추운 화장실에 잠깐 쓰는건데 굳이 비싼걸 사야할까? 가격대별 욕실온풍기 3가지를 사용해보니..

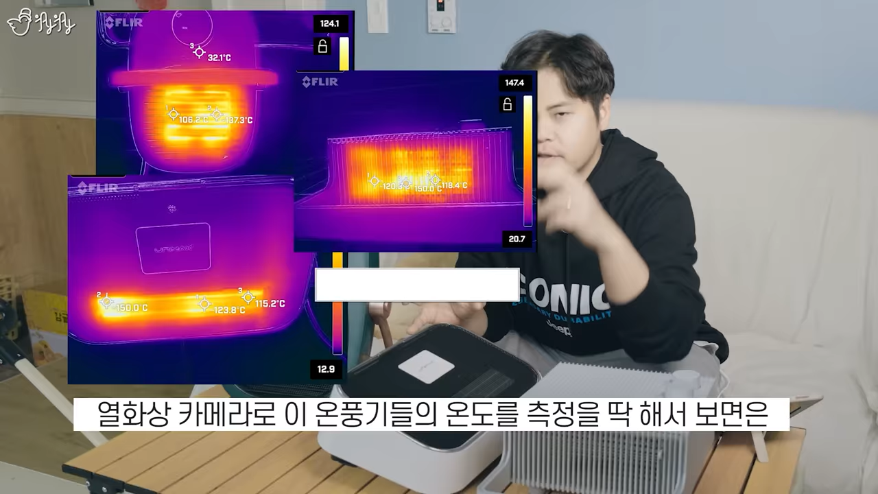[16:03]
측정을 이렇게 딱 해서 보면은 분명히 온도는 엄청나게 뜨거워져요. 그런데 바람으로 온풍을 밀어내면서 공기의 순환을 일으켜서 대류를 일으키는 그런 측면에서는 바툼 온풍기가 가장 효율적이어서 온도가 가장 고루고루 퍼지면서 뜨끈뜨끈해졌던 것 같습니다.